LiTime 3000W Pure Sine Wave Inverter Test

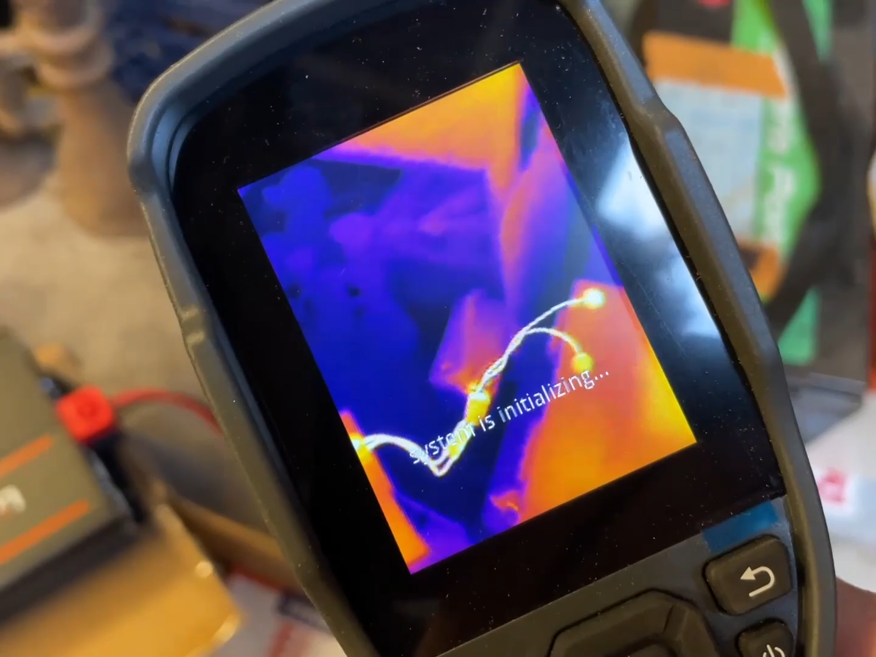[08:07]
like 45 seconds I'll definitely want to use the enclosed
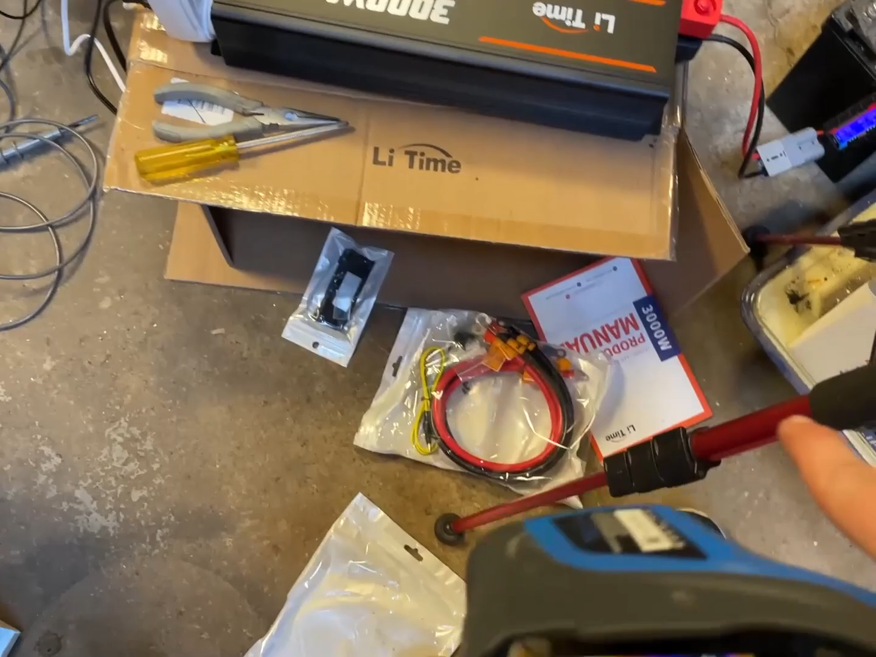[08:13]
cables because they're much much thicker this little current sensing setup it's not meant for pulling this much power
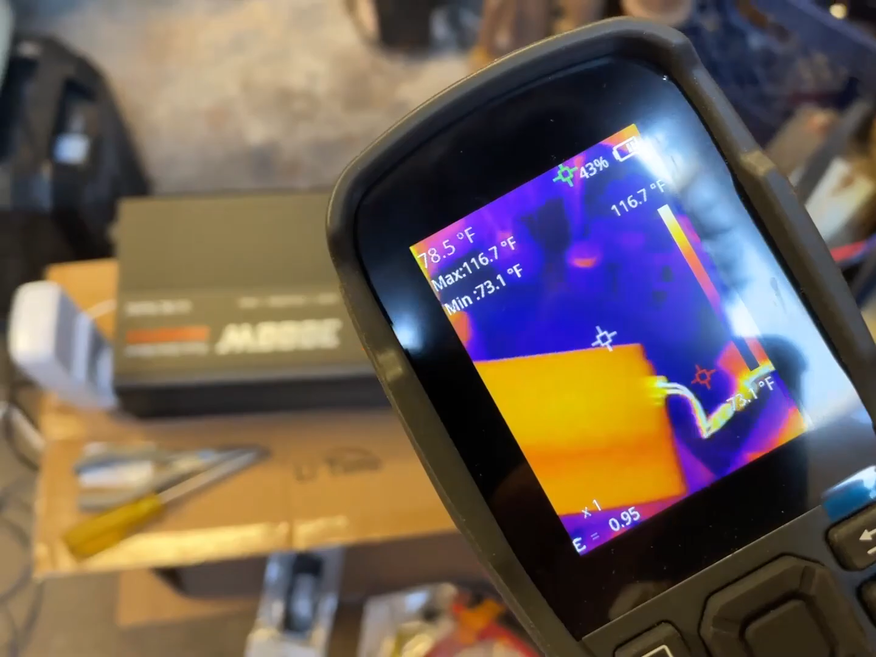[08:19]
On screen: spot 78.5°F, max 116.7°F, min 73.1°F, scale top 116.7°F
but that definitely left the heat out